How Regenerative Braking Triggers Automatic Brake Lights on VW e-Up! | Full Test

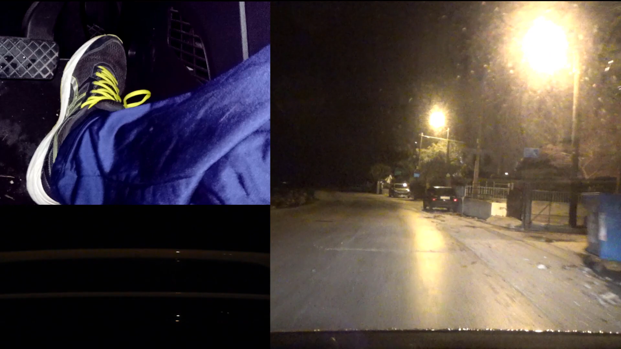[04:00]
Όμως... Ωραίω αυτό το μπίπινγκ... 2nd try, recuperation level 3... Brake light... Ωραία... Ωραία...
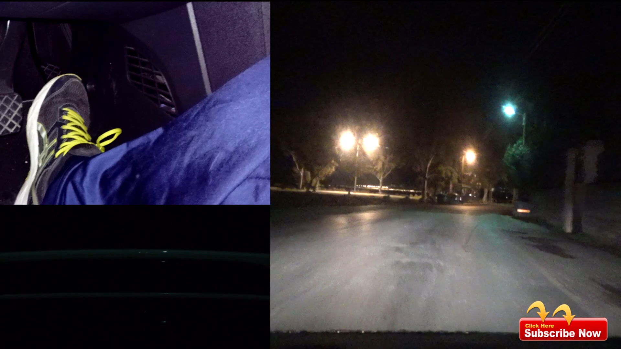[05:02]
The brake light comes... But not very fast... Yes... I lift... And after... One... Two seconds... Then... Activates... One more time... One... Two... Yes... And when it's a recuperation level 3 or 4... I lift... One... Bam... It's much faster... It's much faster... Okay... I think so...